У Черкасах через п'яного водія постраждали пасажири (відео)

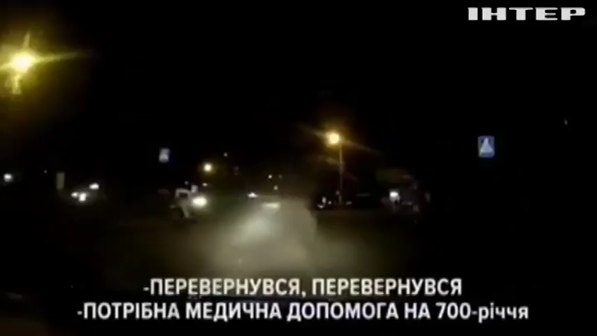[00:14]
Тікаючи від переслідування, водій на шаленій швидкості намагався виїхати з міста.